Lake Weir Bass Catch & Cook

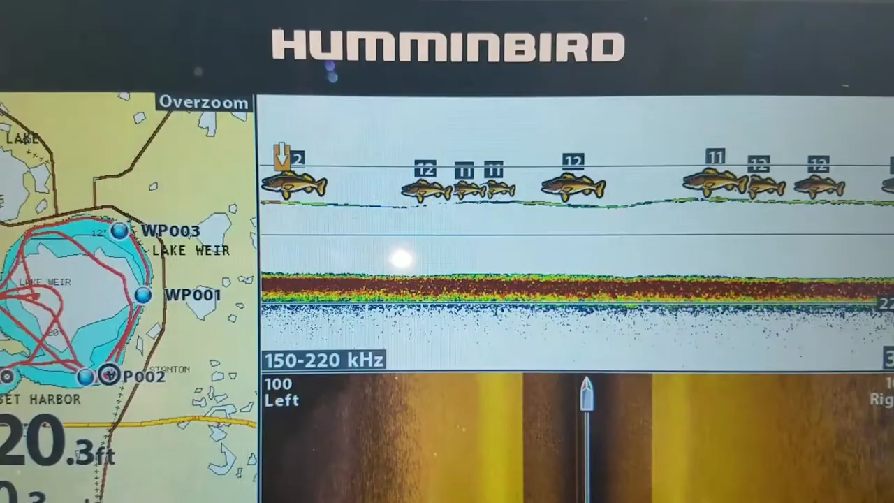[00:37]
My f***ing God, look at that.
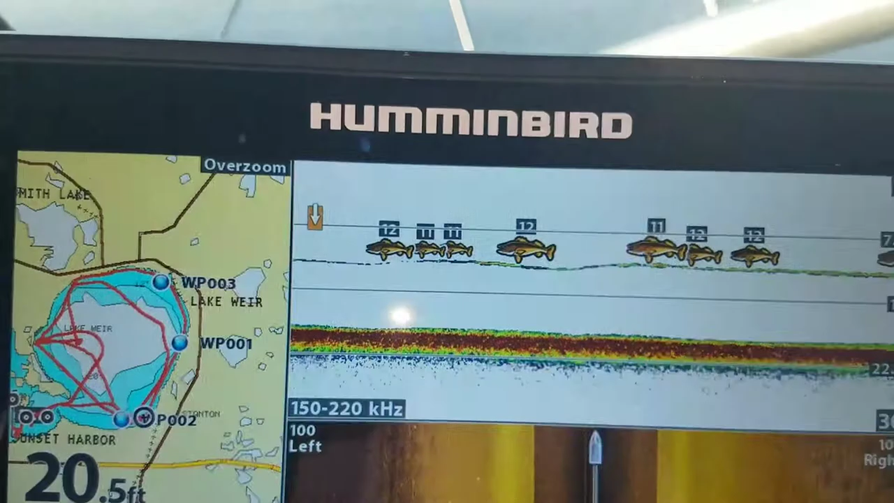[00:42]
On screen: depth 20.5 ft
They're stacked up so I just put on an 8 foot deep diver because that's about where they are.